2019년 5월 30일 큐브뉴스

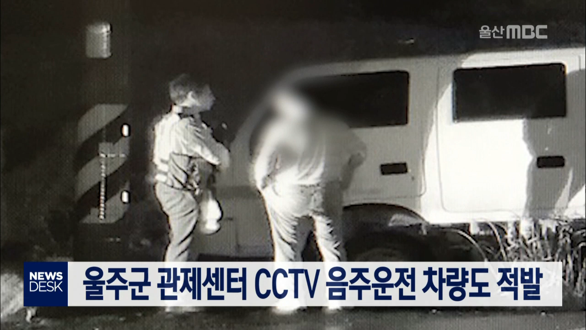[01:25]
울주군은 CCTV 통합관제센터가 지난 27일 밤 삼동면의 한 도로에서 음주운전으로 의심되는 포터 차량을